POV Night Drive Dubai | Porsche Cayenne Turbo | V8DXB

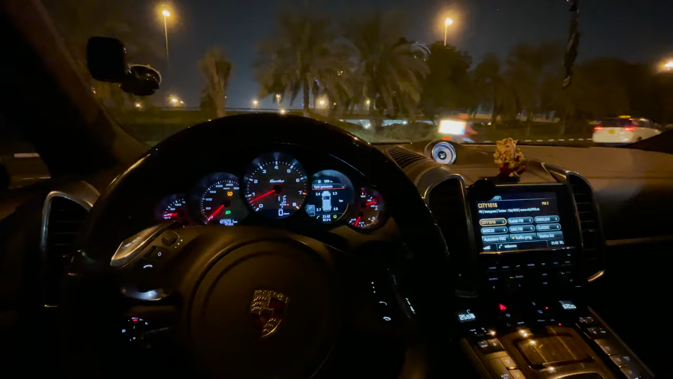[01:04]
Now, before we get started and before you guys annihilate the comment section, I do know that the low tire pressure warning is on,